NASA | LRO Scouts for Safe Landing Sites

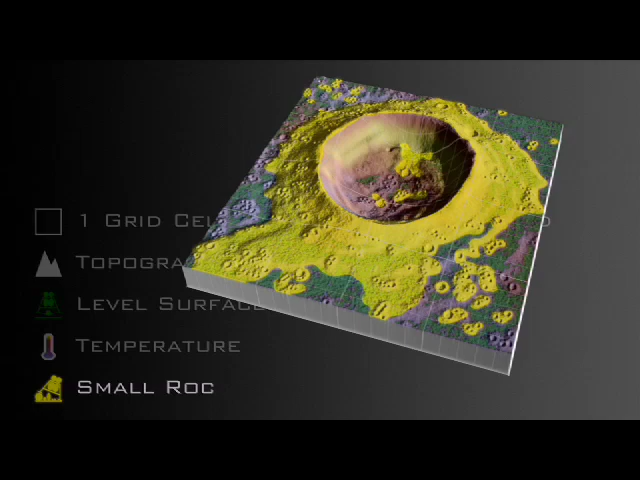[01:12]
The regions in yellow represent places where the thermal signatures indicate they are unsafe landing sites.